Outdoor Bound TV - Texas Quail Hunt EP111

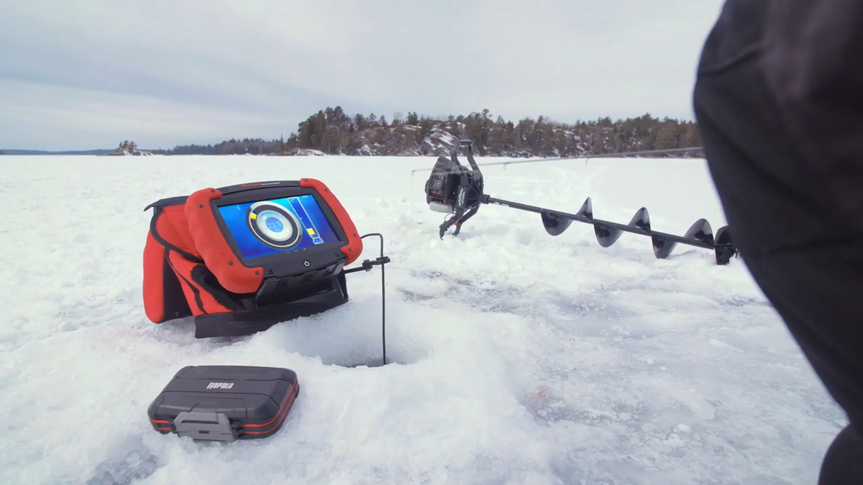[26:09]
Order direct online at qcamsoil.myamsoil.com Markham Technologies unleashes GPS with the release of the RT9, the first to combine sonar,
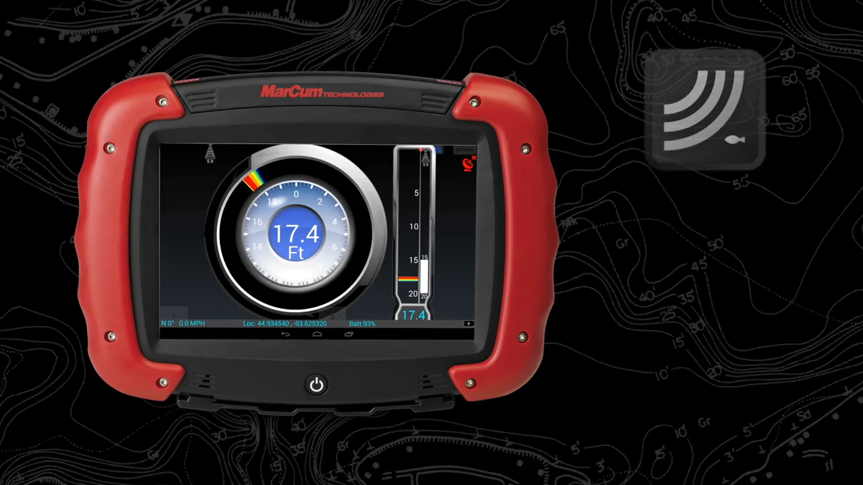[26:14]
On screen: depth 17.4 ft
underwater camera, and Navionics mapping in a 9-inch ruggedized touch screen tablet.
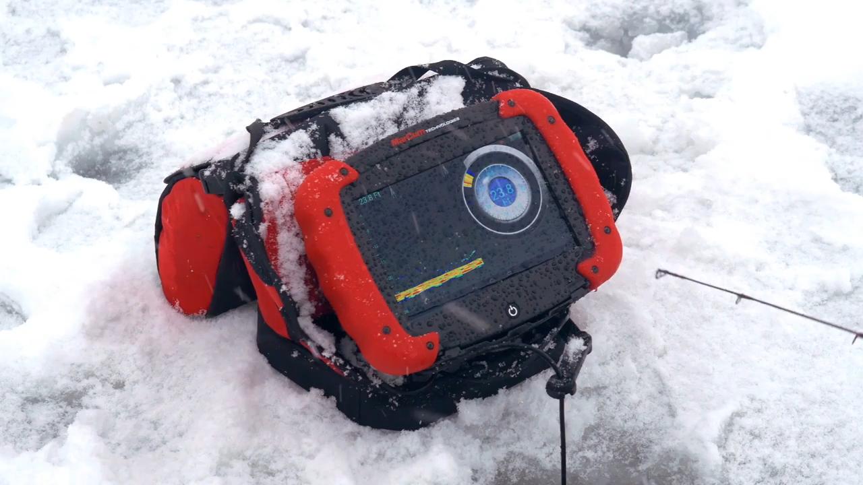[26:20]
Built on the Android operating system, the Wi-Fi enabled RT9 can be used as a standalone tablet or snap into the cradle or performance pack for unmatched portability.